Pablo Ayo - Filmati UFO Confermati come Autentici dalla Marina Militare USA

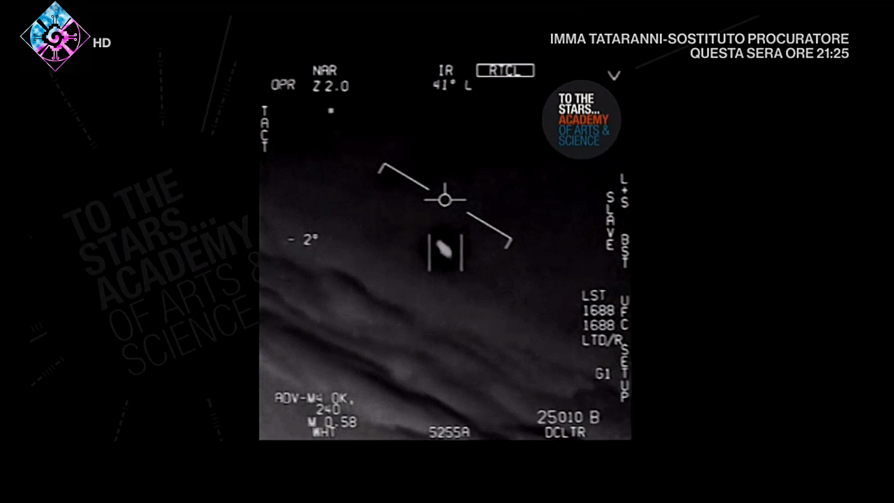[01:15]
They're all going against the wind, the wind's 120 knots from the west.